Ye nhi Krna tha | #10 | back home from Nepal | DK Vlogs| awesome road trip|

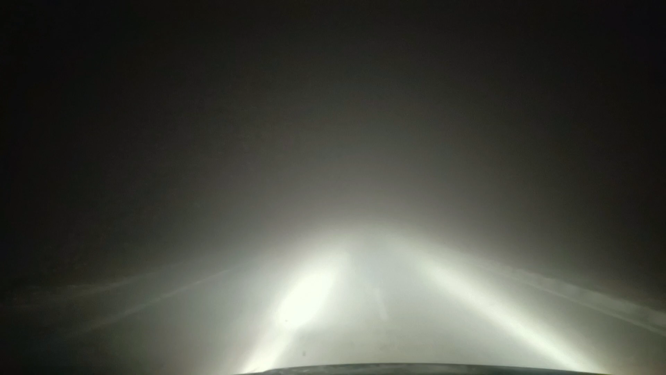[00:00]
गाइस देखिए विजिबिलिटी के नाम पे कुछ भी नहीं दिख रहा है इन फेक्ट वाइट पट्टी भी नहीं दिख रही है पर अपसे यही कह रहा था कि यार ऐसे में गाइस ड्राइब नहीं करो तो अच्छा है मैं बिल्कुल
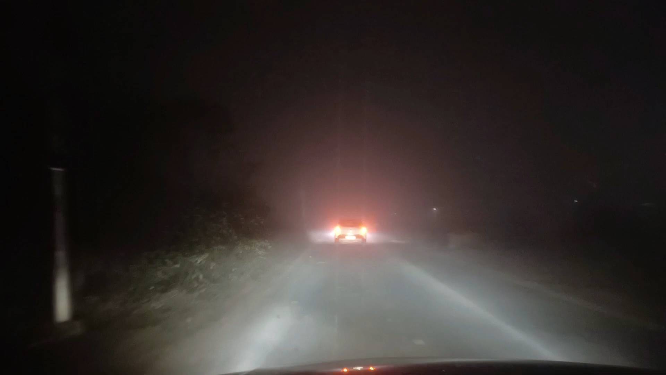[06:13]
बहुत ज्यादा हो रहा है रोड में बट फिलाल चल रहे हैं और अब धीर-दीरे शायद फॉक
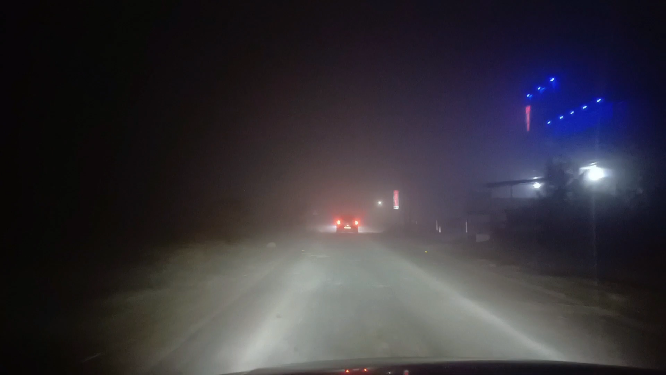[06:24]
कम हो जाएगा और सूरज निकलेगा तो थोड़ी सी विजिबिलिटी भी बढ़ जाएगी तो फॉक तो बहुत रहा रात में यार रात में क्या भी बहुत जादा है गाई सब्सक्राइब कुछ में दिख रहा सामने है बट खीक है अब अब किस्टेट्यून घर पहुंच के आप से मिलते हैं और